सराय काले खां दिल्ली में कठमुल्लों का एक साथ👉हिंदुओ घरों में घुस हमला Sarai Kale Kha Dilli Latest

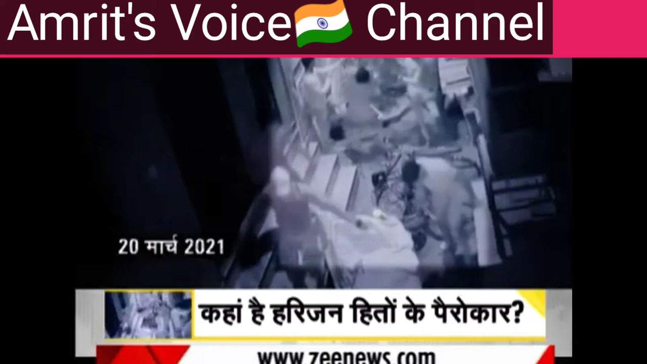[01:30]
اتپاک مچاتا ہوا دکھ رہا ہے گلی کے دونوں اور جو سامان دکھ رہے ہیں یہ لوگ سائیکل، کولر، سیڑھی، گاڑی سب کو گراتے جا رہے ہیں گھر کا دروازہ توڑنے کی کوشش کر رہے ہیں